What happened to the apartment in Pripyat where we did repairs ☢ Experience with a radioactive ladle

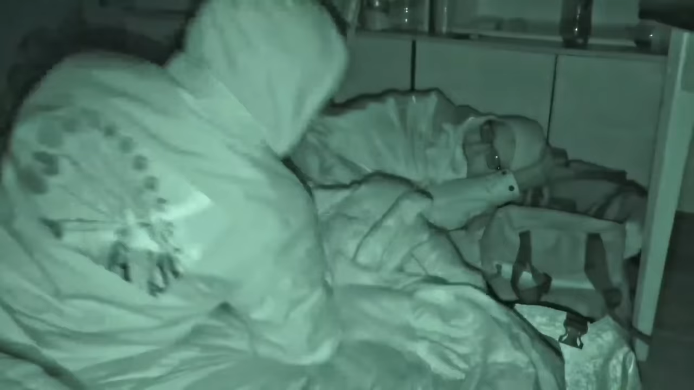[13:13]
I see everything white in the night vision camera, though it isn't so. Your clothes are white and there is no drawing. Really? Show me.
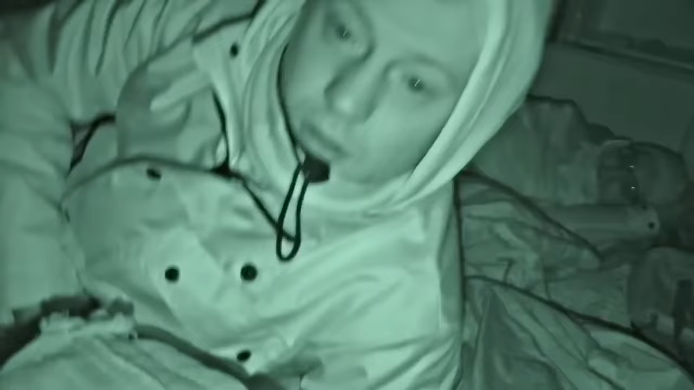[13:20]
Look at your jacket, do you see the drawing? Oh, you're right.
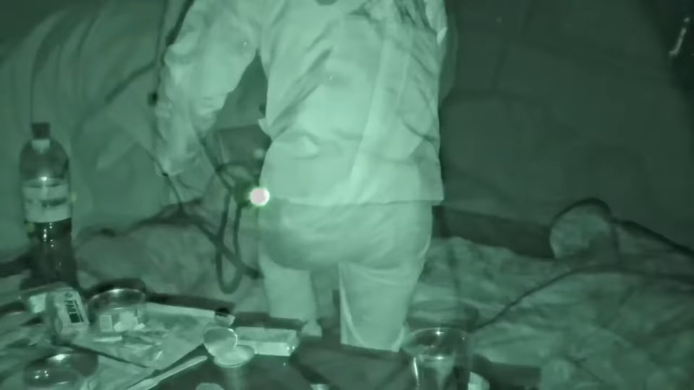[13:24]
Our hidden camera films in infrared spectrum.
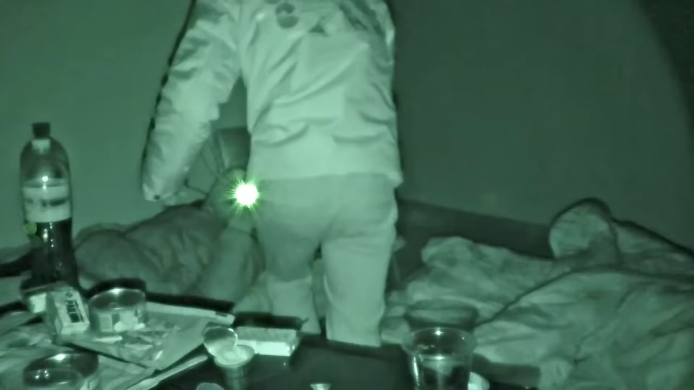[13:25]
So we can easily see what happens in complete darkness.
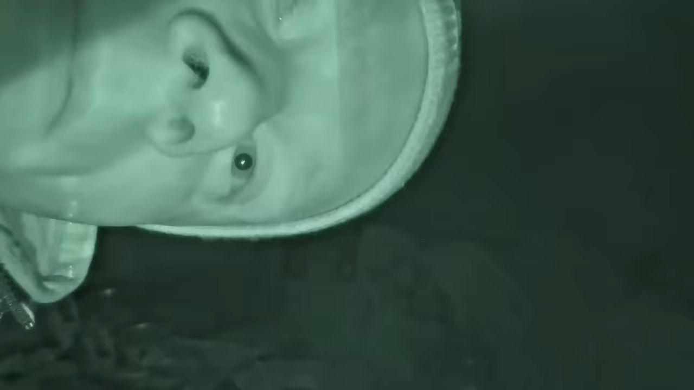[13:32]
Checked. I forgot to turn off the light.
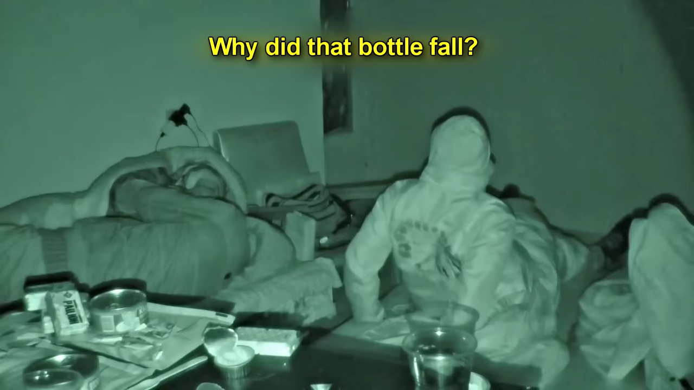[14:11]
Hush, everyone!
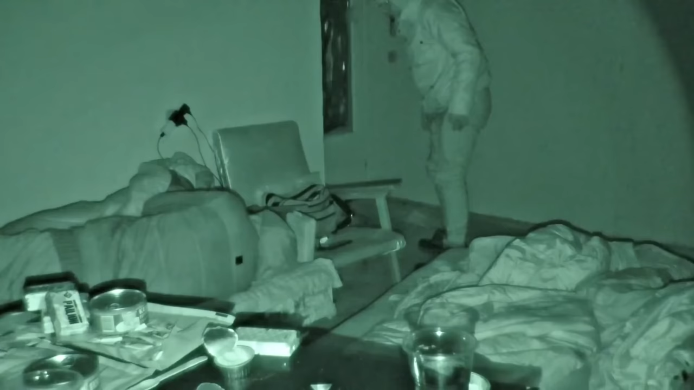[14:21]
What was that? Nothing now. The door is closed. We felt like someone was watching us. And when we fell asleep, this happened.
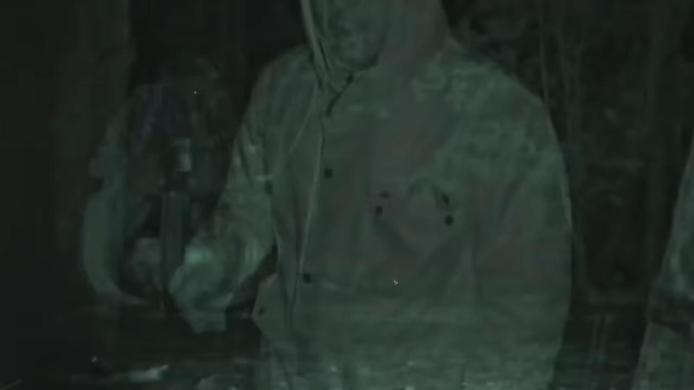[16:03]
near the entrance and even at the central Pripyat street. There go lots of stalkers.
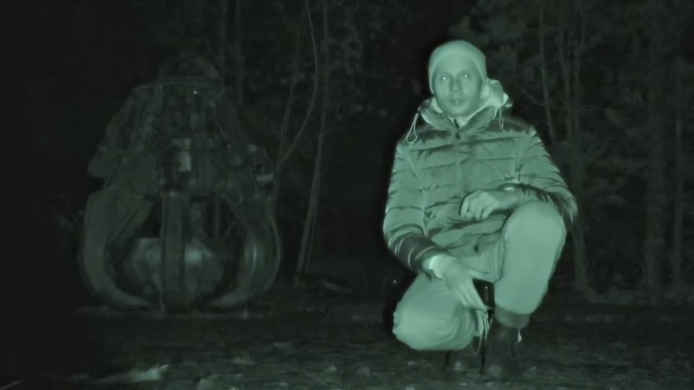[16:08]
We have decided to leave one near the bucket.
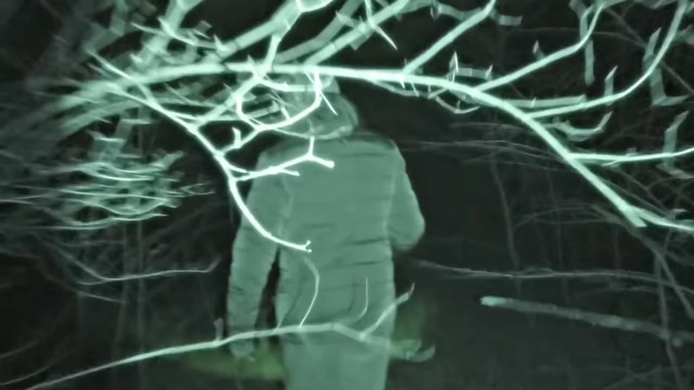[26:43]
I'm recording the route, not to get lost.
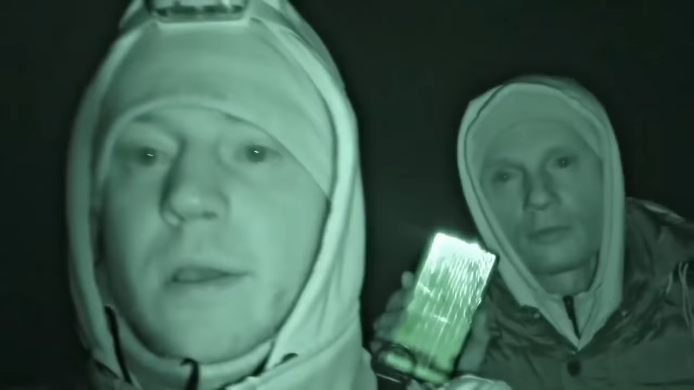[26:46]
It's scary out there. The sky is cloudy. It is unbearably dark here. I hope wolves will not eat us in the forest. Hush, did you hear that?
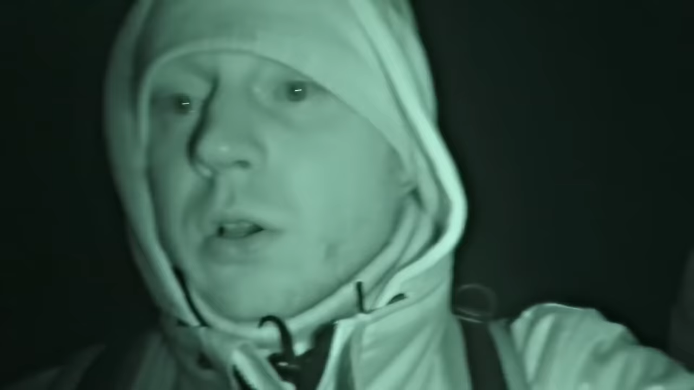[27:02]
Hush, that was me step on the branch.
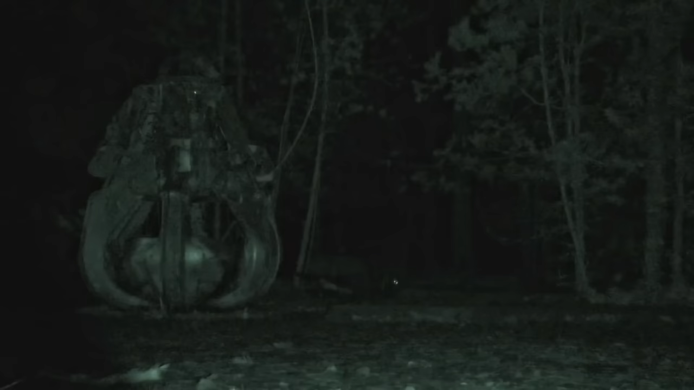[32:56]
Guys, I'm not sure if that's a good idea, but we have placed a hidden camera near the bucket to find out who comes there.
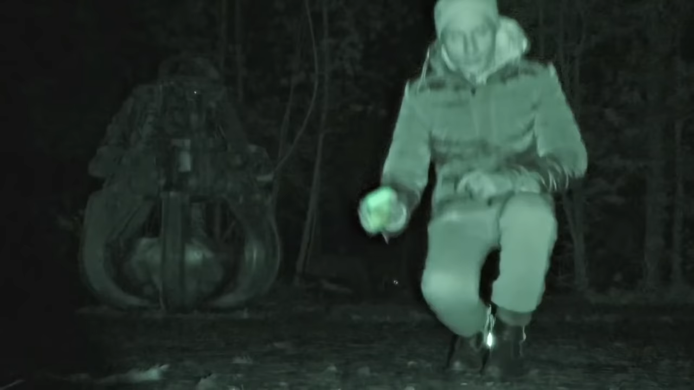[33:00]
We will also try to attract here some wild animals by leaving some food. And you will see what we have got in the next video.
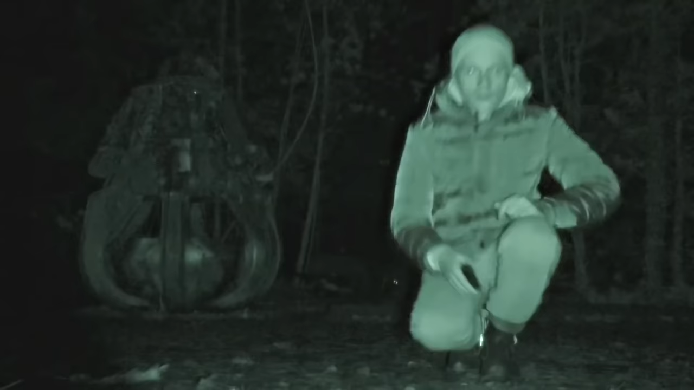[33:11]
It is scary, dude. Yeah, it is.
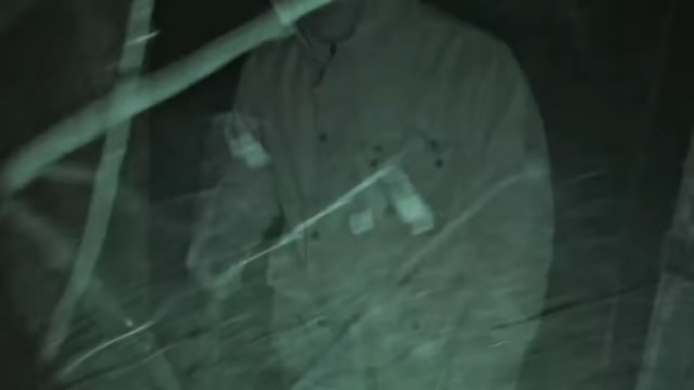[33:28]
Yeah, now we're installing this cam somewhere near our entrance.
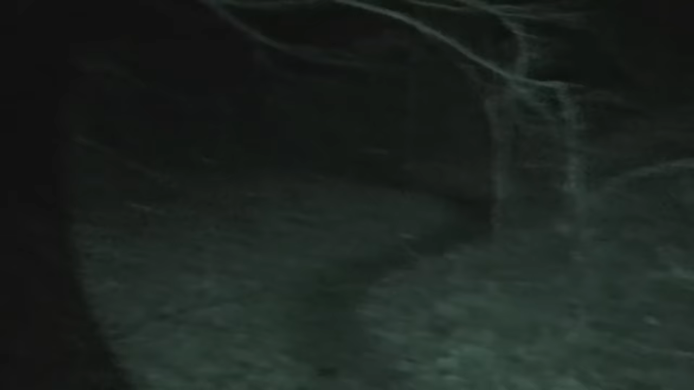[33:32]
To find out what's going on here at night in the dark. It's so scary here. Really? I'm scared, bro. I can't see the stars.
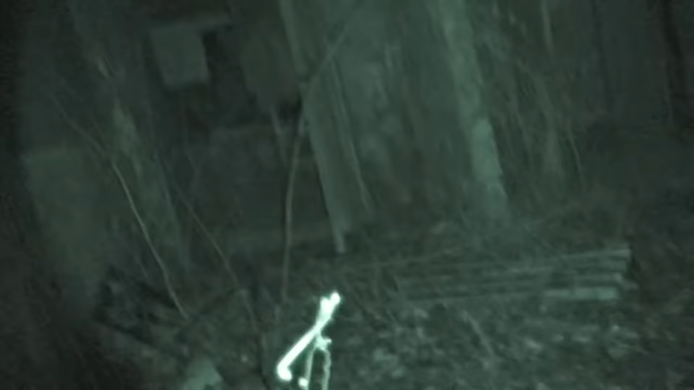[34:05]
Yeah, we'll do. Nice spot. That's it. We can go, Anton.